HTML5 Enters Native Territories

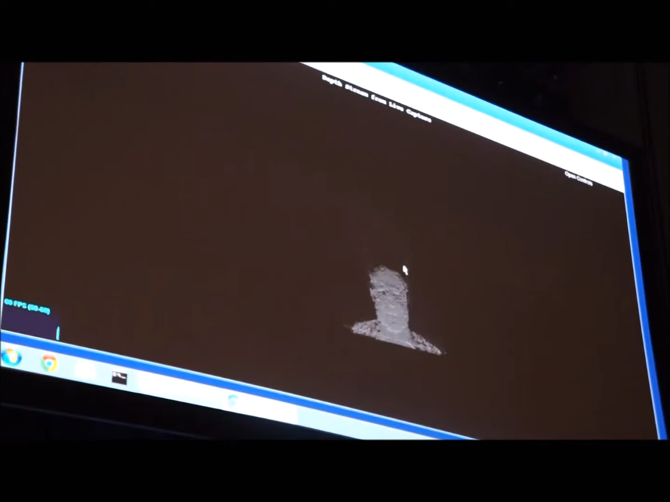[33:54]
You see me... Real-time rendering of me talking. And... I can... Uh...